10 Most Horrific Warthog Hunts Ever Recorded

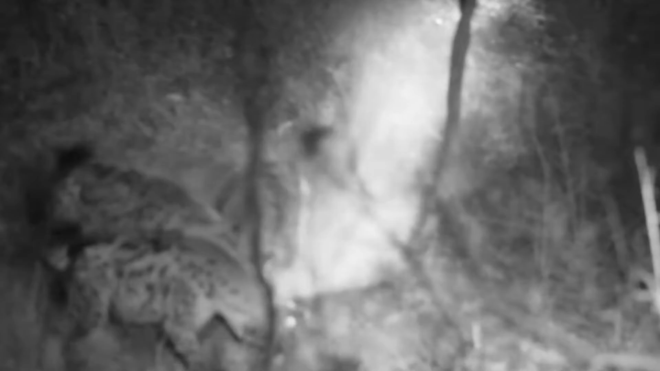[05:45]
The warthog has suffered some severe bites on several parts of its body. The victim is outnumbered and exhausted from the long struggle and dies an agonizing death.